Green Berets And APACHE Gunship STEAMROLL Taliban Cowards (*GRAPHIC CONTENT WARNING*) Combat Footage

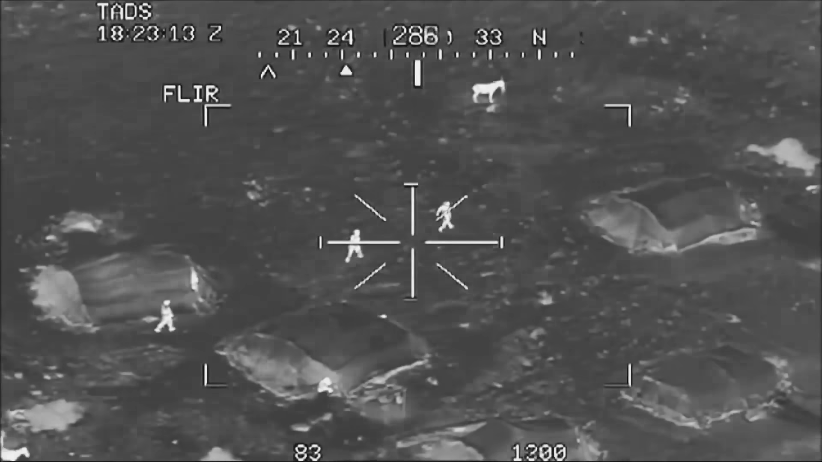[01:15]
lead a few of the Green Berets to what appeared to be the Taliban command center just outside a nearby cemetery.
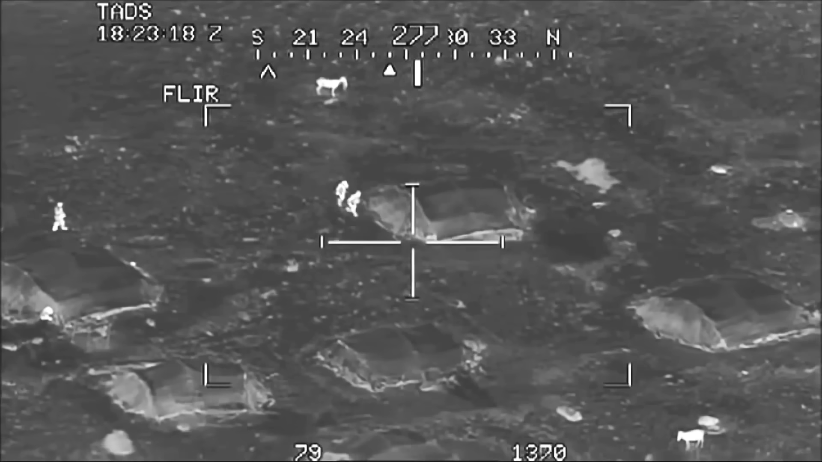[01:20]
But as they neared the location, the Taliban very quickly pulled back,
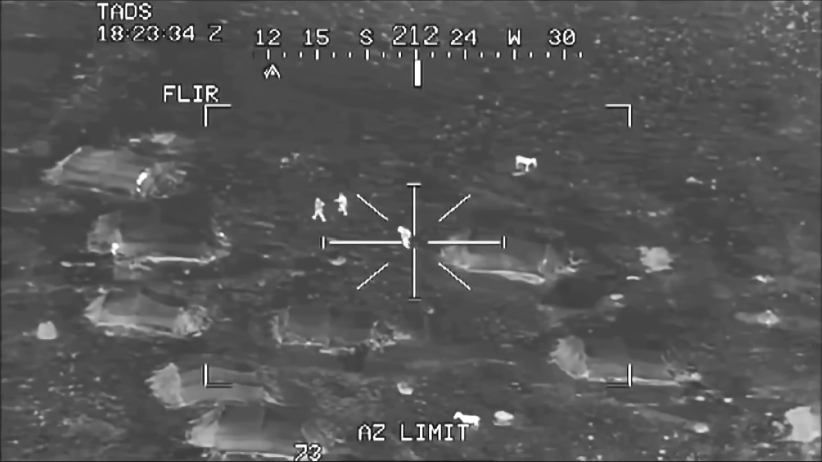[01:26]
which was extremely concerning and weird because the Green Berets were obviously vastly outnumbered by the Taliban,
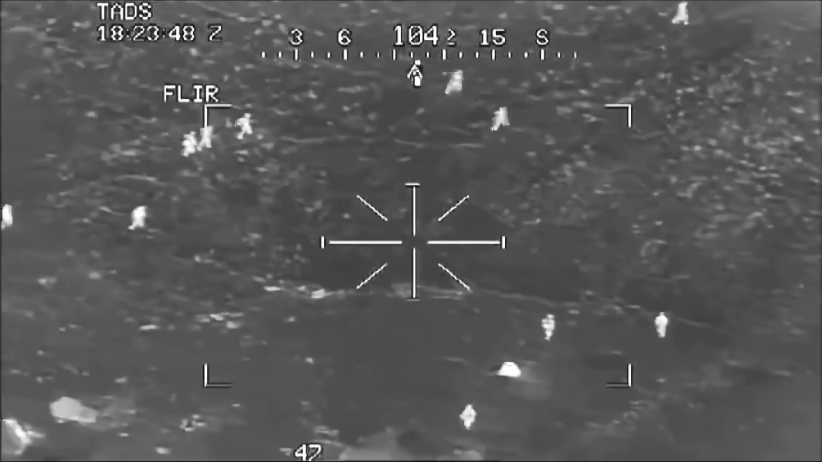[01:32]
so why would they give up their position so quickly?
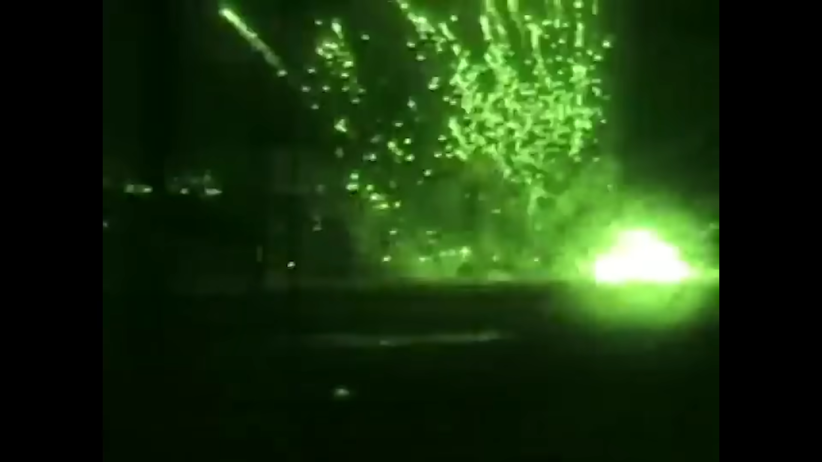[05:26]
But even with the gunships tearing through the Taliban's numbers,
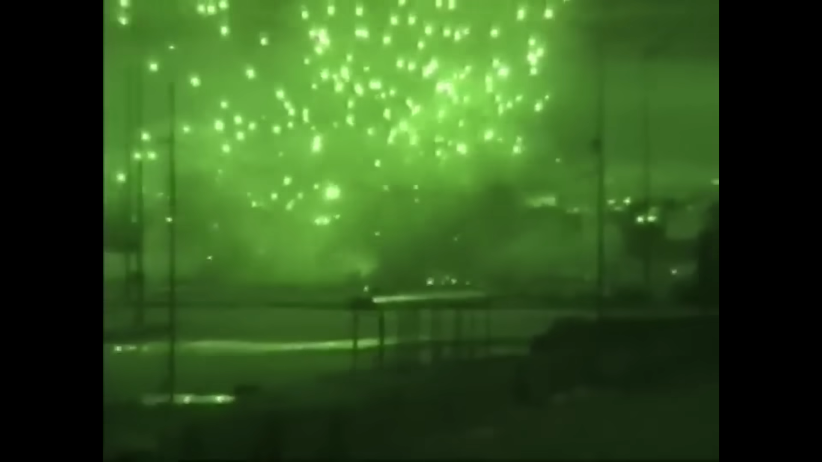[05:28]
the Green Berets were still completely surrounded.
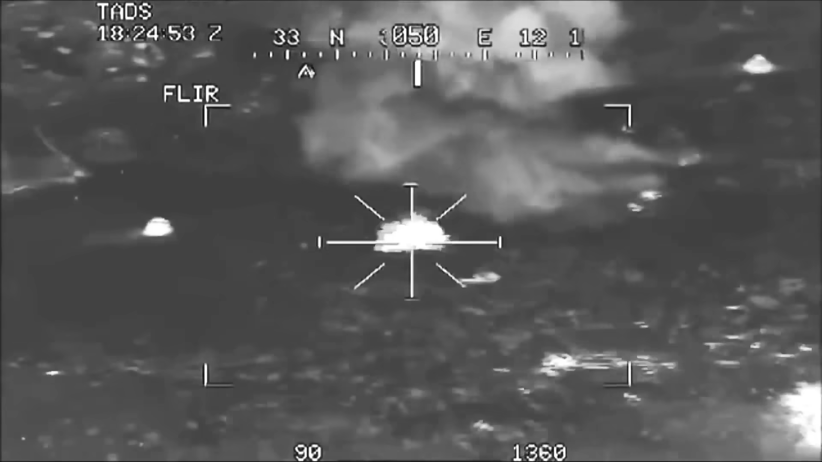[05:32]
But thankfully, the Apache gunships were able to clear a path
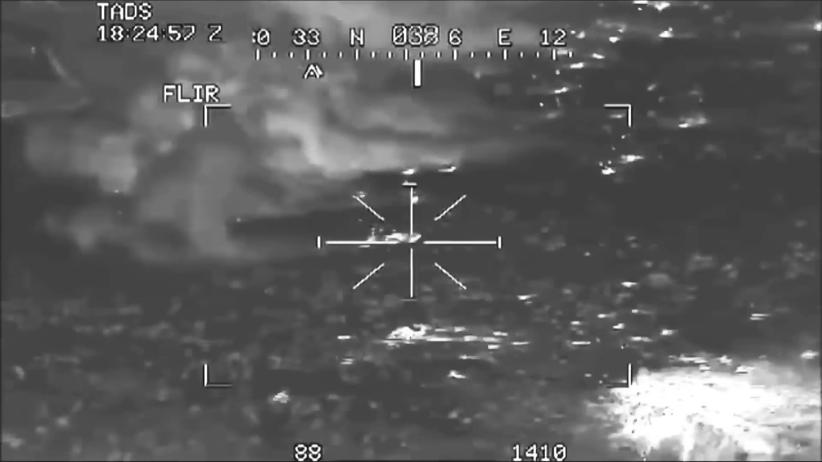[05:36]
of all enemy fighters and then used an IR laser that could only be seen through the Green
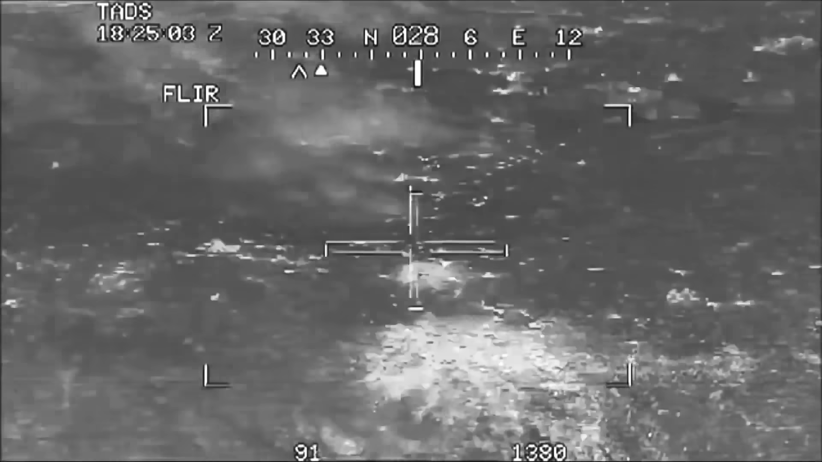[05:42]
Berets night vision goggles to lead the team about 600 meters in total darkness to safety.
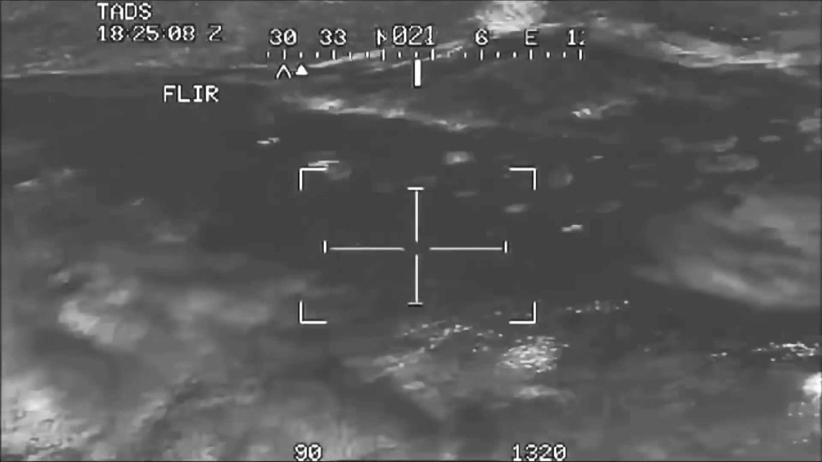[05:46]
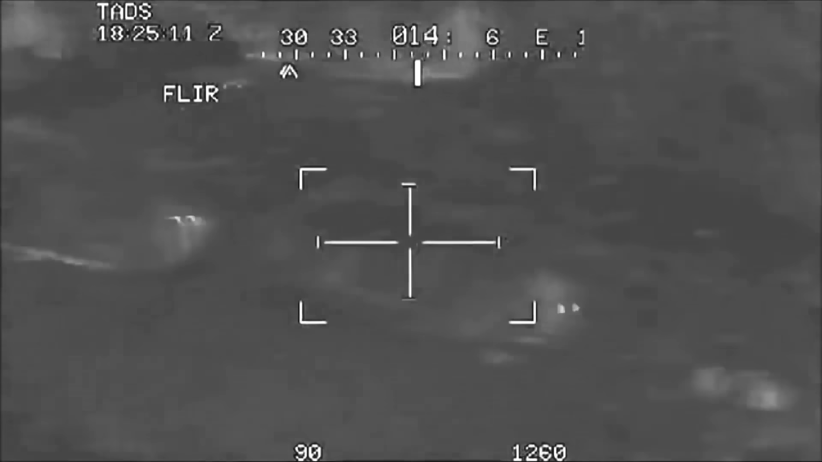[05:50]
The Green Berets crawled their way out of the kill zone following the laser,
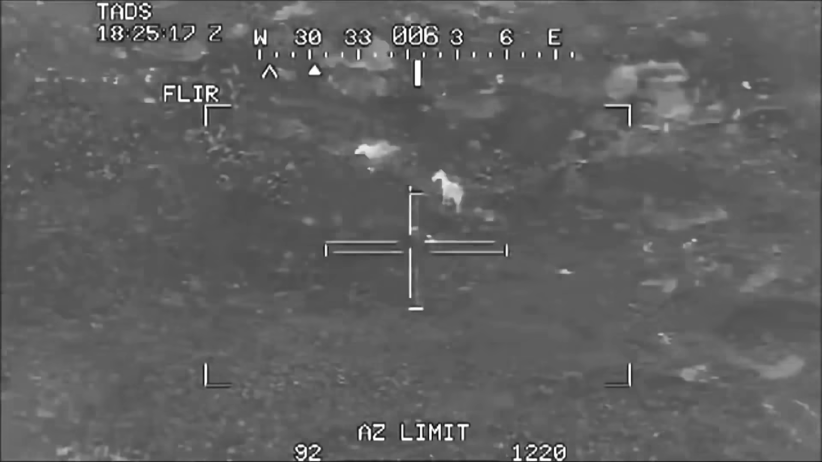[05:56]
while the gunships absolutely tore apart everything that wasn't following their laser.